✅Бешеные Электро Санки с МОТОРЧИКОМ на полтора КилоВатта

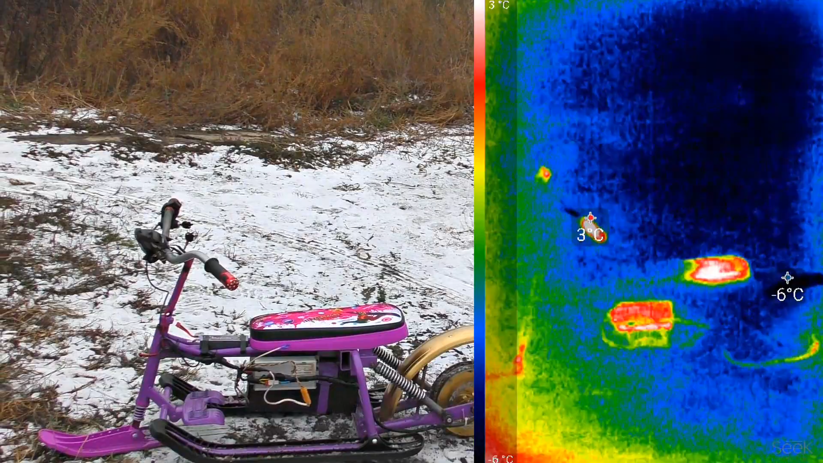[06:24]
On screen: scale top 3°C
Сидуха и руль нагрелись из-за того, что просто до них касались. Еще четко видно, что греется в провод.
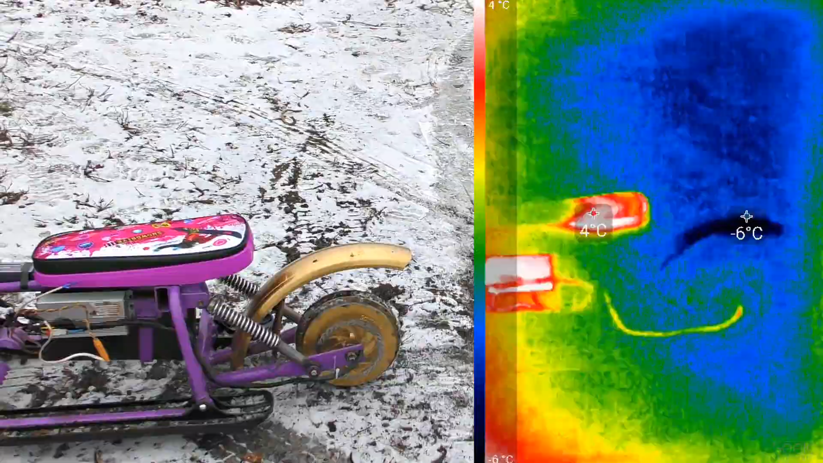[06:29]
On screen: scale top 4°C
Самая горячая точка. 3 градуса тепла. Ну очень, конечно, слабо он нагрелся.
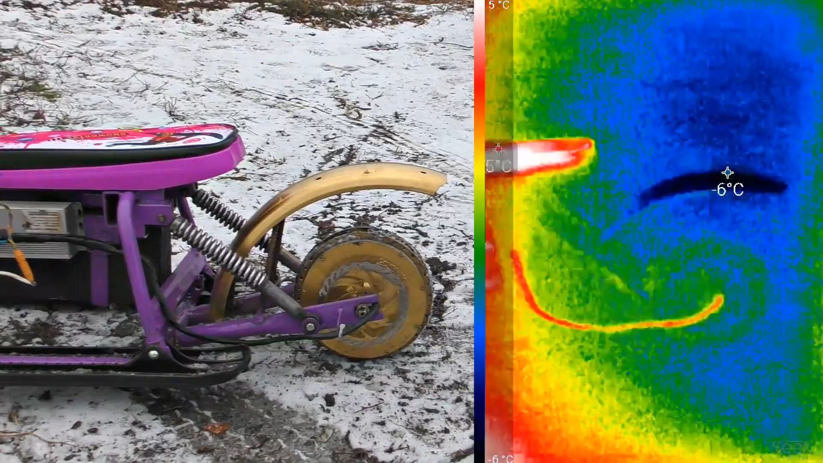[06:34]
On screen: scale top 5°C
Но все же даже такой слабенький нагрев мы можем четко увидеть. Представляете?
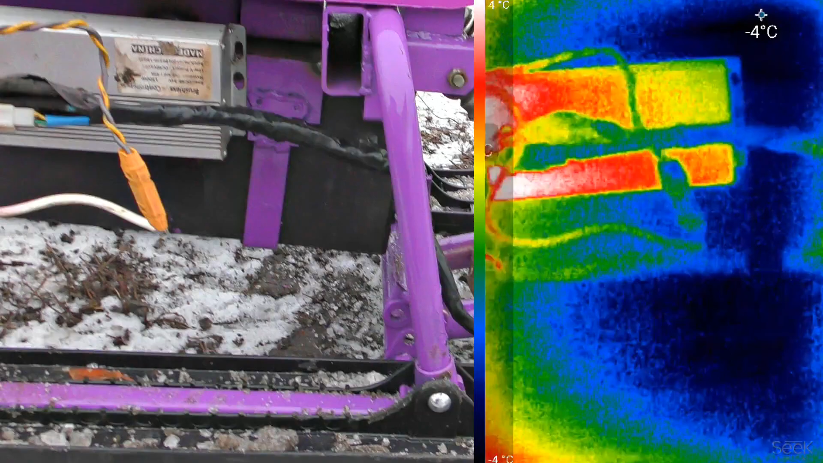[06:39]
On screen: spot -4°C
А, это кстати не аккумулятор нагрелся. Это контроллер, да. Аккум вообще синий.
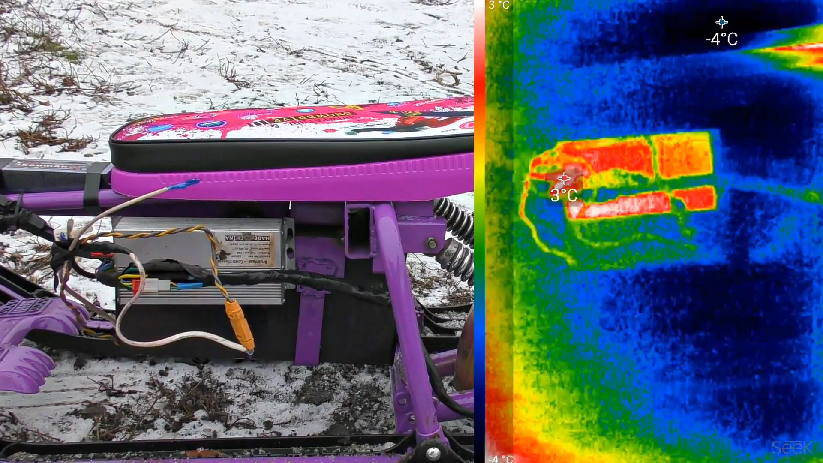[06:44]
On screen: scale top 3°C, scale bottom -4°C
Так также за считанные секунды можно легко найти неисправности в проводке. Или при ремонте радиоаппаратуры.
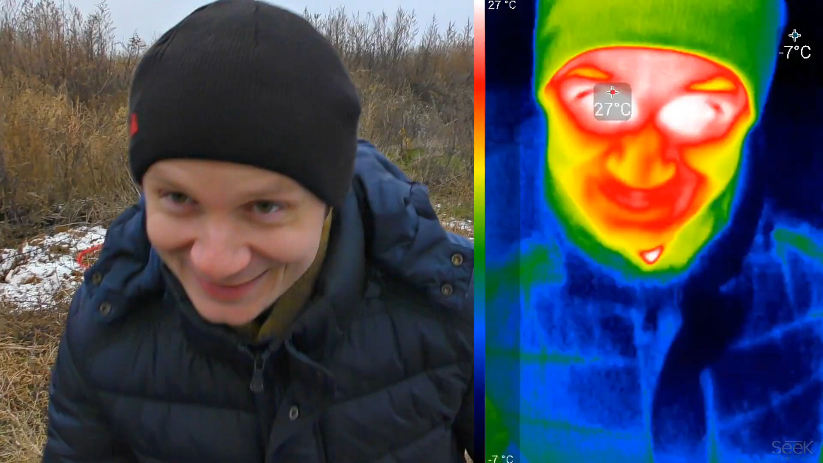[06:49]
On screen: max 27°C, min -7°C, scale top 27°C, scale bottom -7°C
С таким тепловизором ты можешь видеть тепло как рептилии. Хоть в полной темноте.
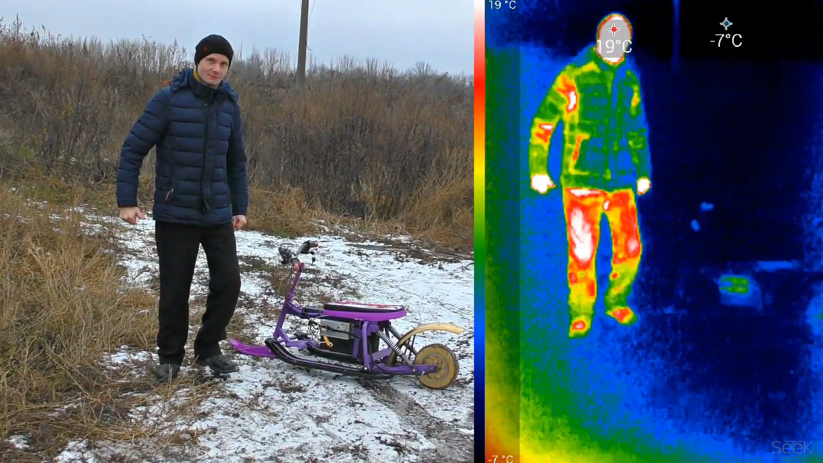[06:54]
Это же сверхспособности, недоступные человеку. Ссылочки я оставлю в описании. А можно что-то сделать, выровнять?